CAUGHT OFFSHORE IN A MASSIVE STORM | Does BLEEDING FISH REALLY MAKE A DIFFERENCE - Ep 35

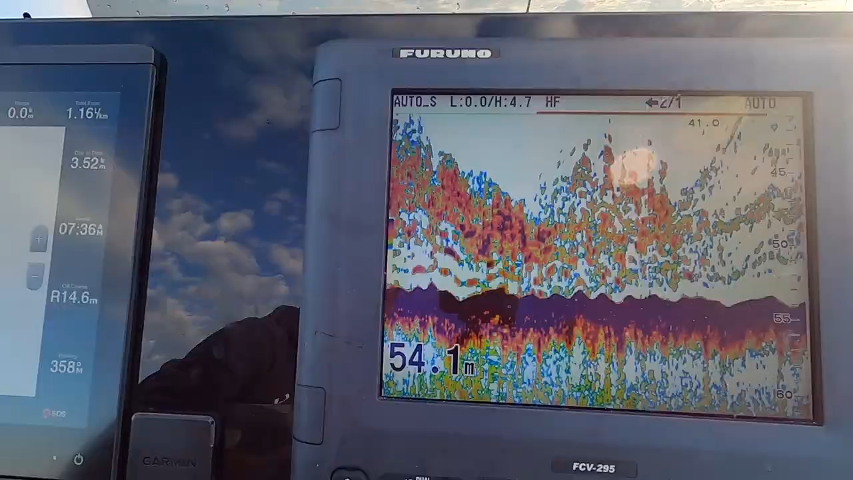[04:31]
On screen: depth 54.1 m
Come over a show doing 25 knots with the Furuno,
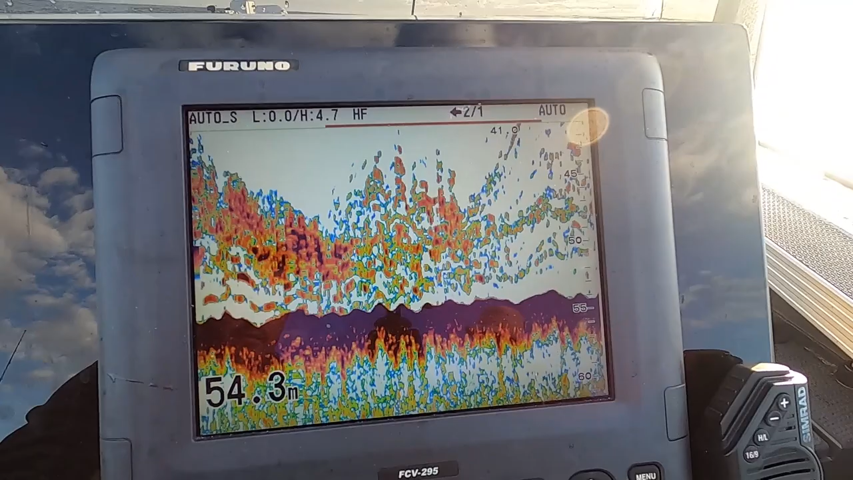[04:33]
On screen: depth 54.3 m
and I've got what looks to be like a heap of squire and snapper on there, but just putting a bait runner.
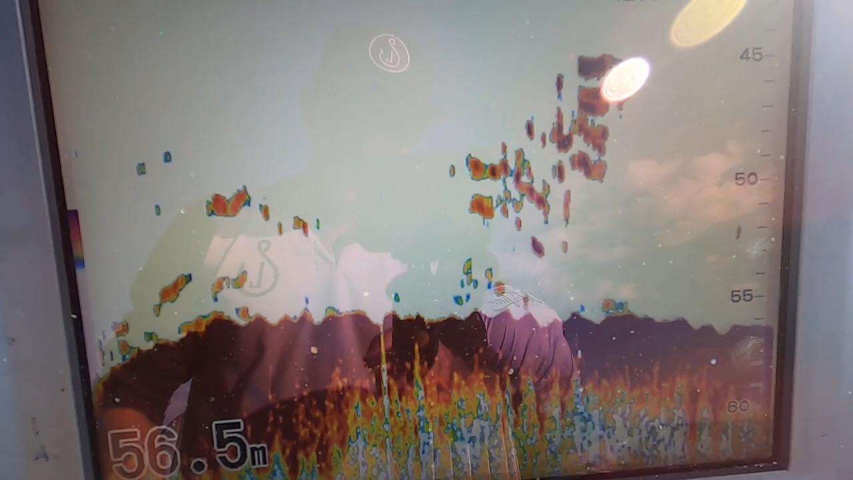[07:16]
On screen: depth 56.5 m
Alright, we've moved out to another little spot, not far. We've got some, looks like some good fish there.
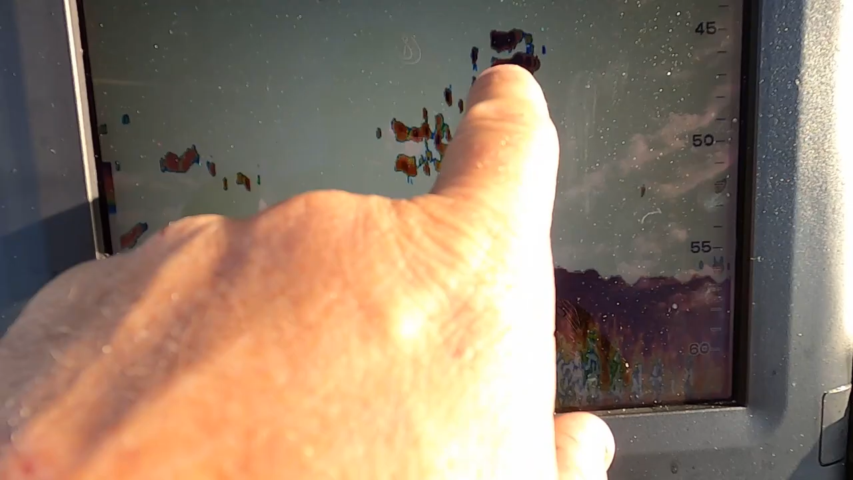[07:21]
No bait in that, just good individual fish, so
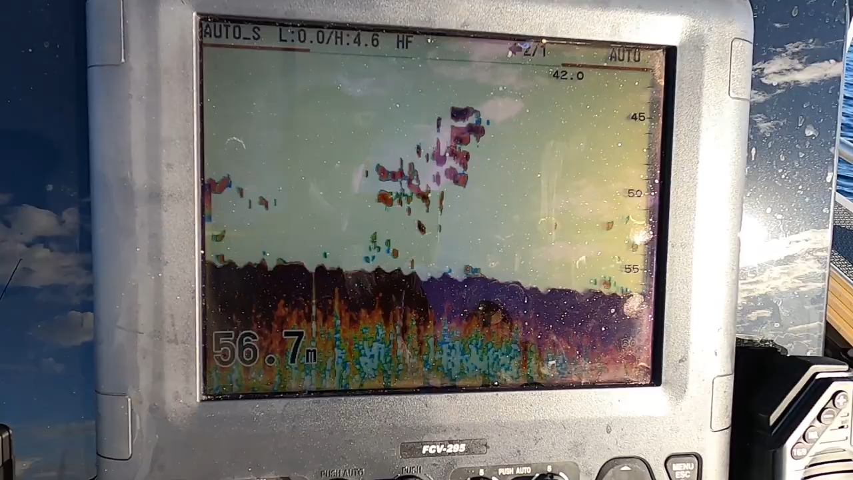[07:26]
On screen: depth 56.7 m
that is definitely worth a float through in these conditions.
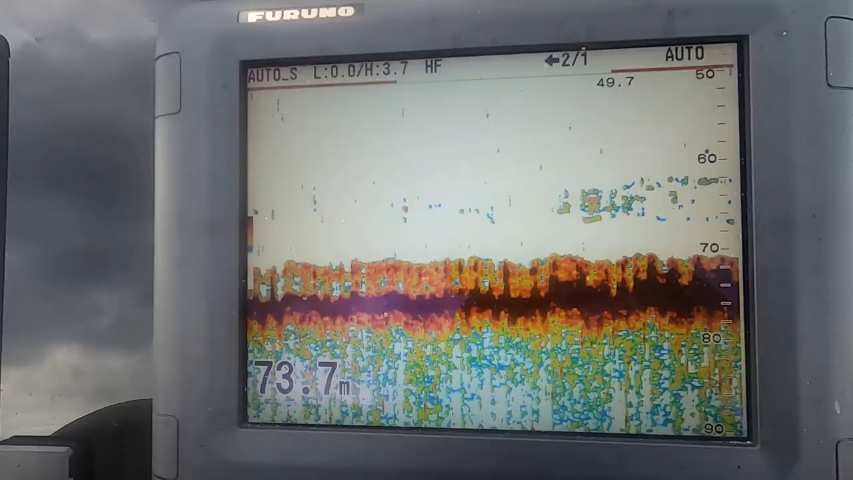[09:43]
On screen: depth 73.7 m
There's a bigger patch, but we can't drift over it because the boat's wind keeps blowing us different directions every couple of minutes, but anyway.